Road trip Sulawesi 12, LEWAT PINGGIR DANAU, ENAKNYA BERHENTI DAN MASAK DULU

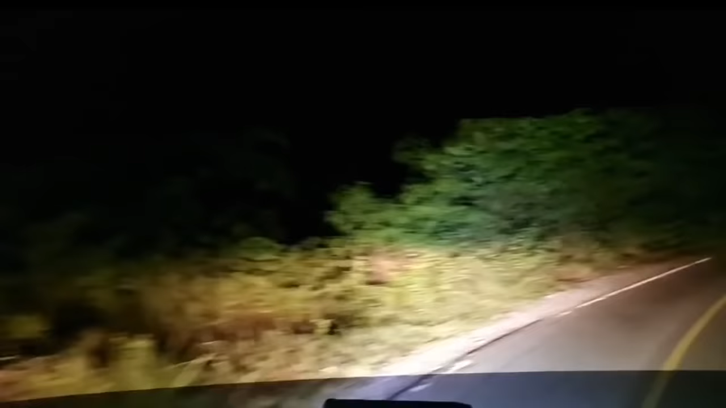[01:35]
Ini ke Poso kira-kira 200 km lagi. Kami akan lanjut perjalanan malam. Nanti kami akan istirahat di kota Poso saja. Baru besok pagi kami lanjutkan. Jalannya rusak, guys.
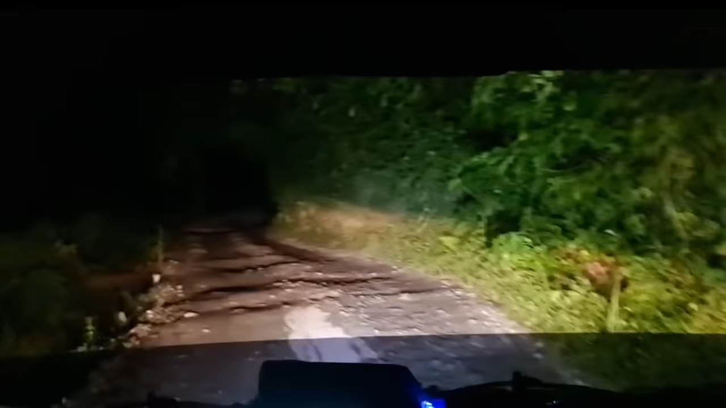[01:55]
Longsor. Mudah-mudahan kami aman sampai di kota Poso nanti. Ini adalah jalan Trans Sulawesi, guys. Jalannya rusak.
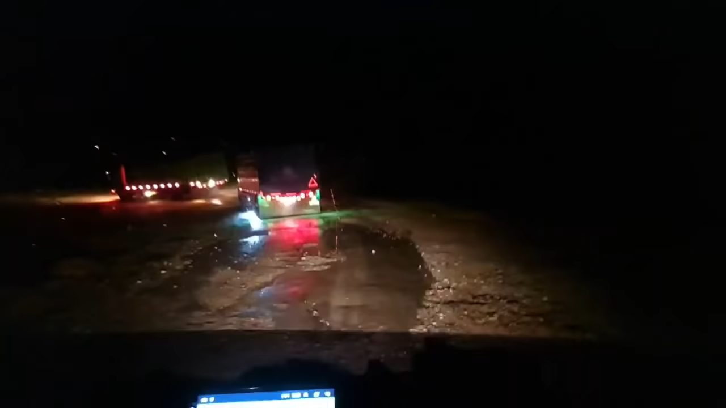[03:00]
Kembali melewati bekas longsor, jadi jalannya rusak. Banyak sekali longsor di lintas Sulawesi ini, guys.